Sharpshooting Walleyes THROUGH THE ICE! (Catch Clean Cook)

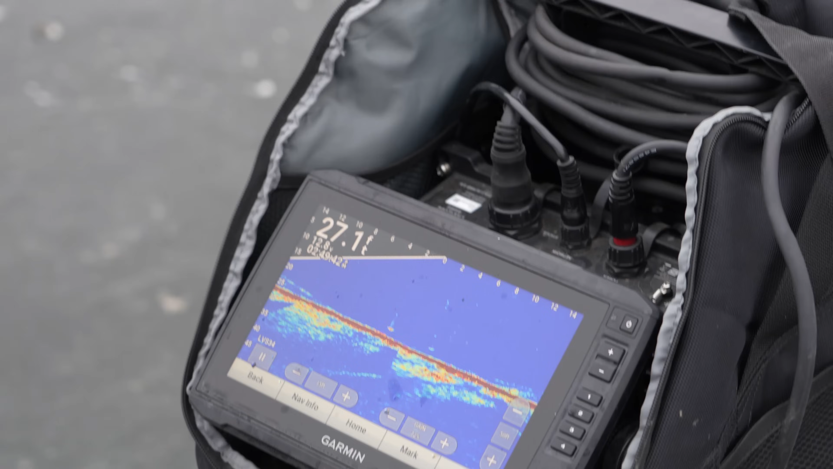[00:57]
Is this that new Vexlar that they came out this year? Looks pretty high tech. Are you ready to go?
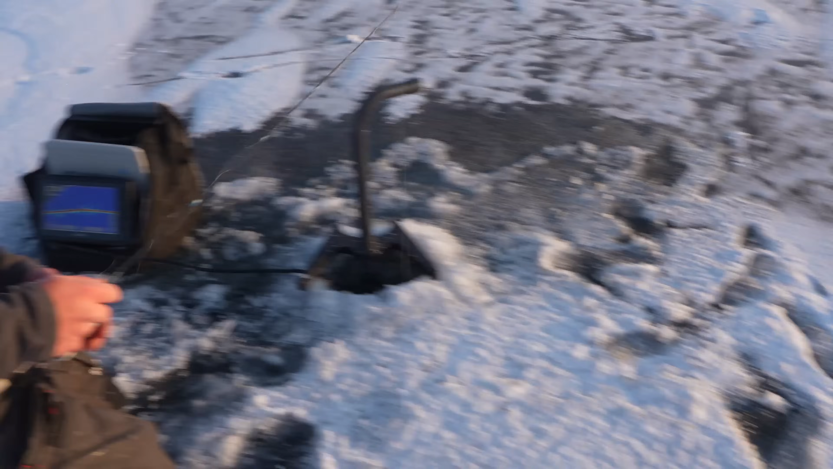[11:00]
Oh my God, there's fish here.
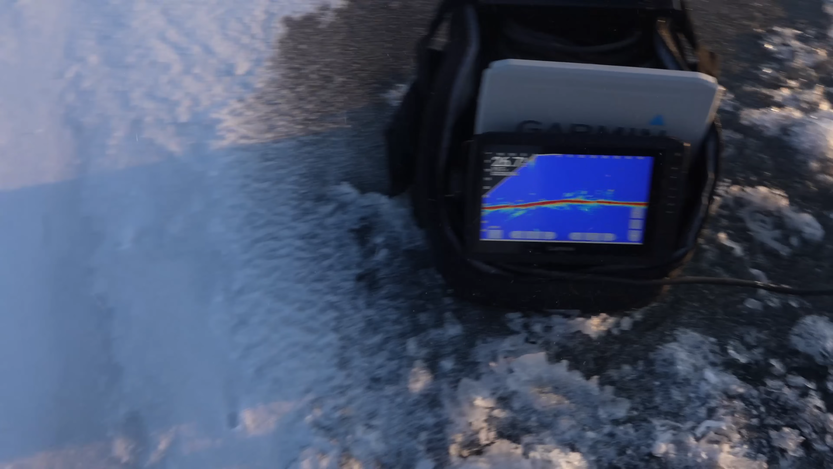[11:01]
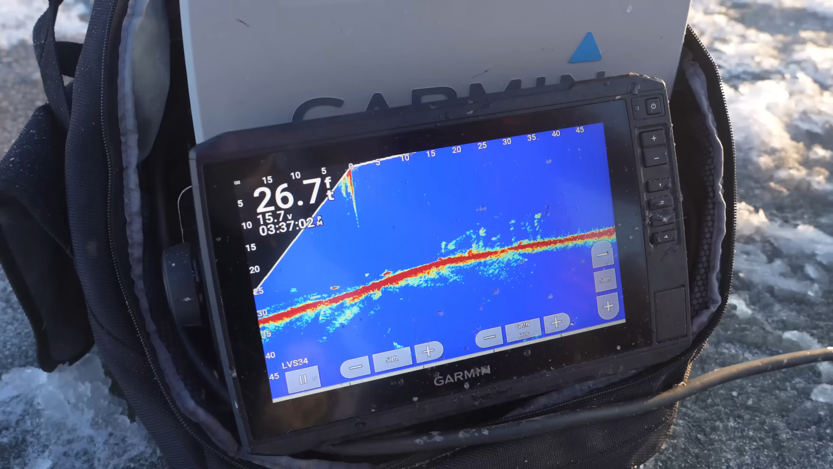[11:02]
Look at this one coming in hot. Oh, he's spooked. That's a good one. We got an absolute tank over here, Dane. If I don't get ate by this little one. No, but there's a big one down there.
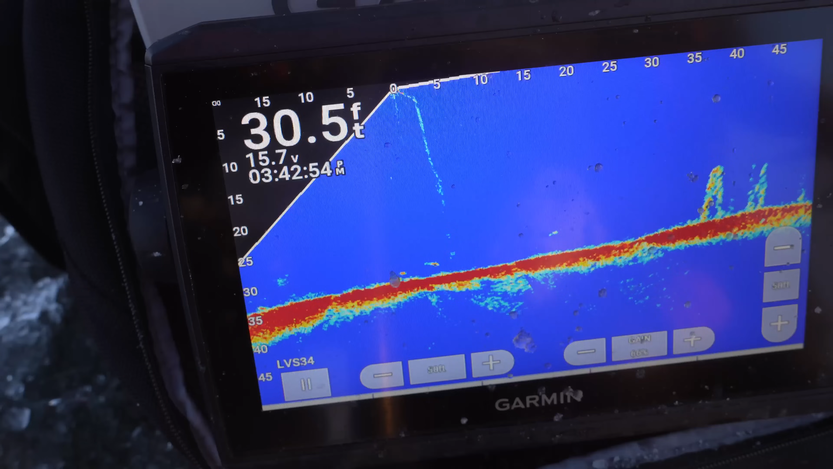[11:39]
On screen: depth 30.5 ft
He wants me. He's coming for you. Oh, I'm about to get it. Oh, one just come up to me so fast.
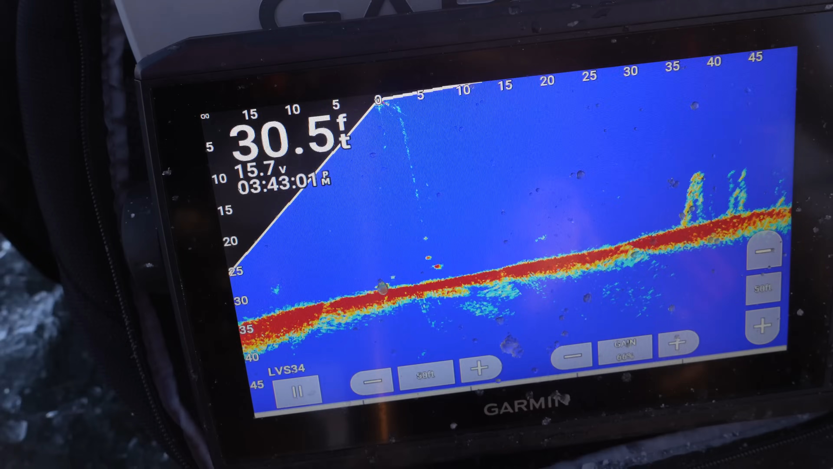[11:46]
On screen: depth 30.5 ft
I got another one on me. Another one coming in. Come on.
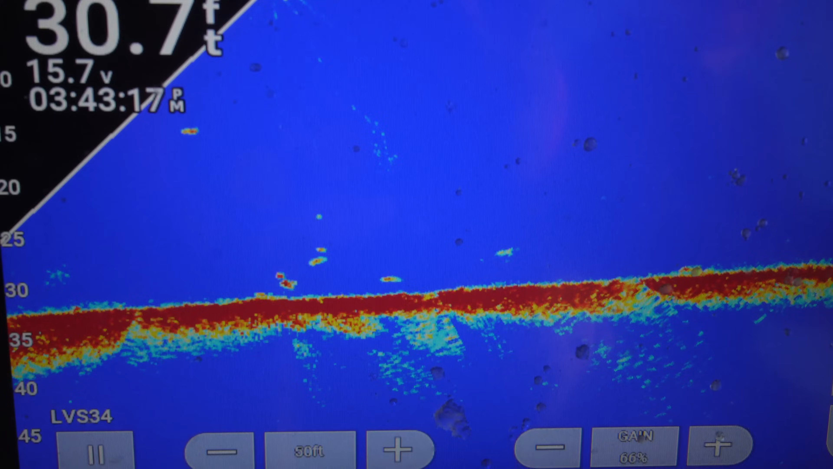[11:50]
On screen: depth 30.7 ft
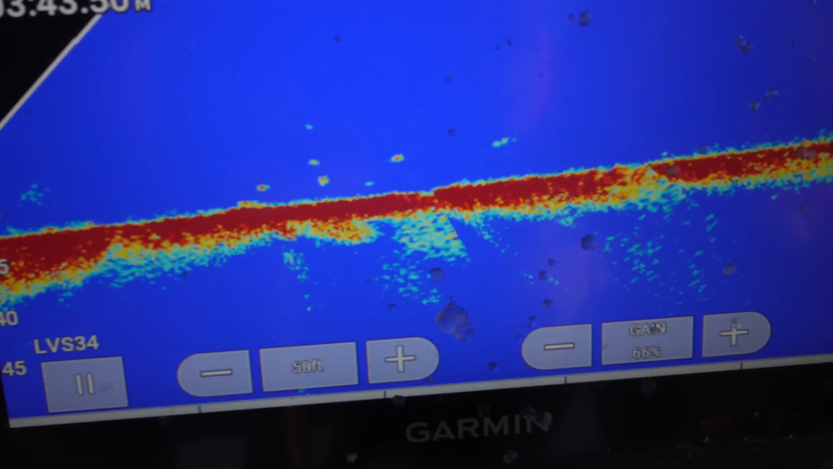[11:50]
Fish everywhere. Come on, eat it.
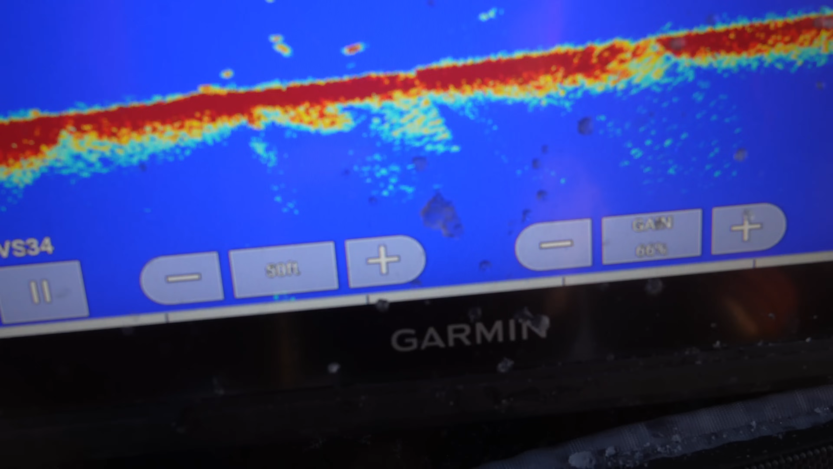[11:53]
Oh, he's going to smoke you. Dang, dude, what was that move? Dude, I don't know. He smoked you.
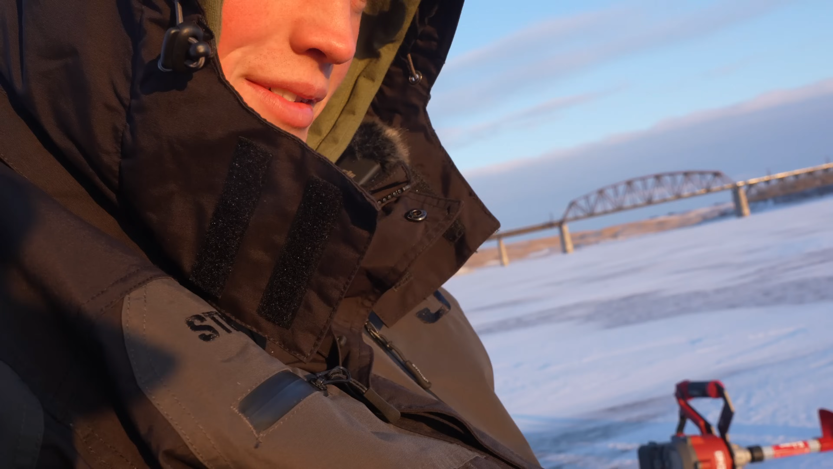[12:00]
Dude, there's a good one coming in. There's a couple coming in here.
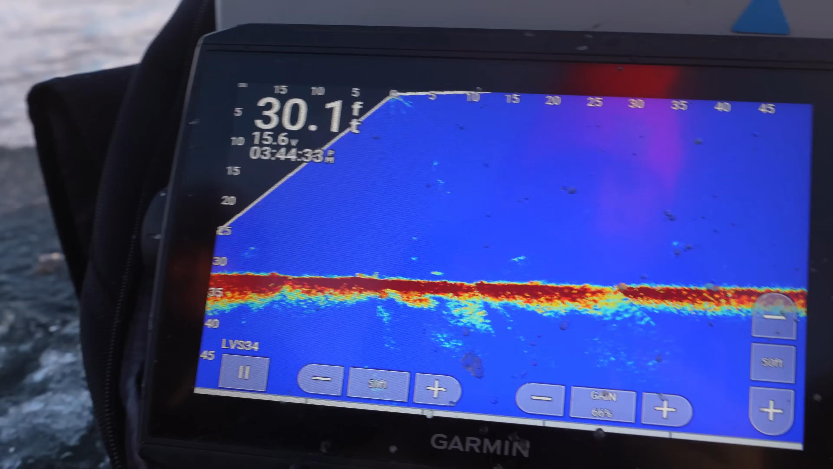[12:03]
On screen: depth 30.1 ft
Dude, don't mess this one up. I'm not trying. This one's gonna eat. Dude, he's hitting it. What did you do? Dude, what do you want me to do?
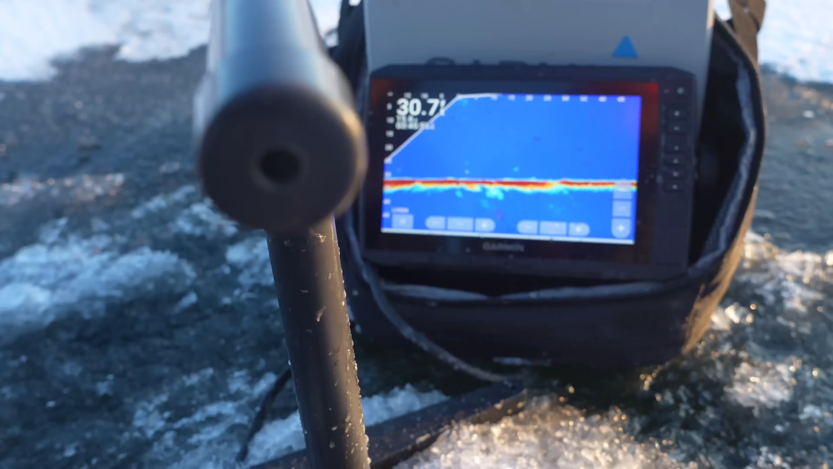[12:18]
Should see me. I'm gonna whack him.
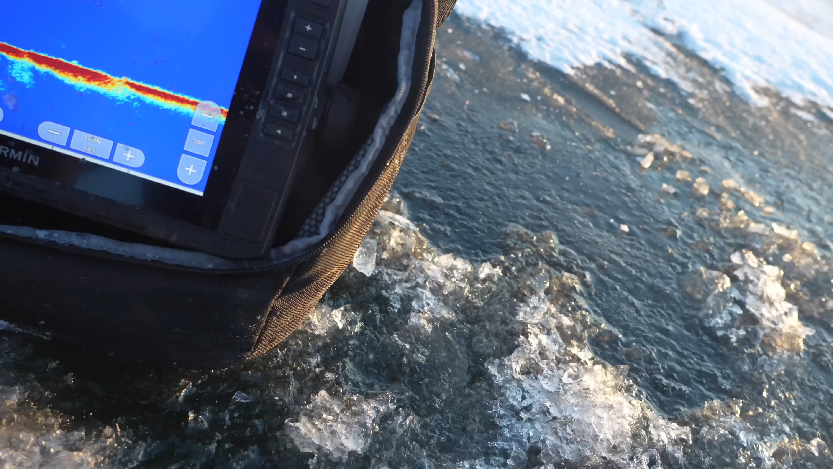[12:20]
Yeah, you're right. You're pretty much on top of him, Ben.
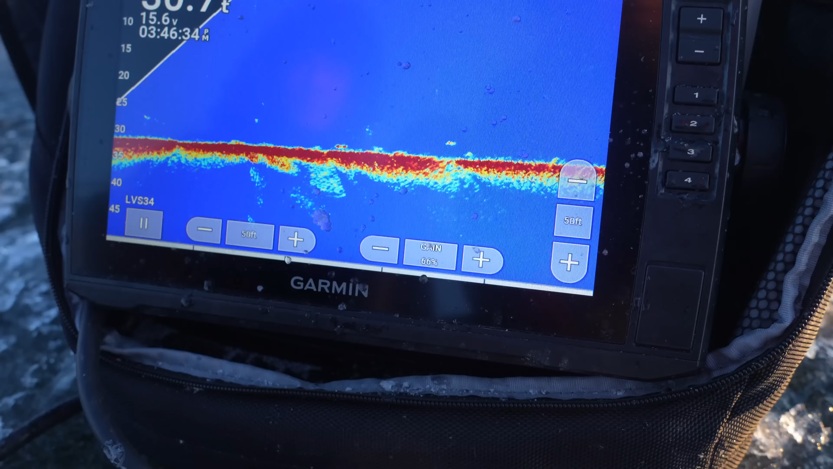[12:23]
There's a couple coming at me. We're about to double up. Dude, this is fun. Is one still on me? There's like three. Okay, he's coming up. One's coming hard. There he is, yeah. There he is.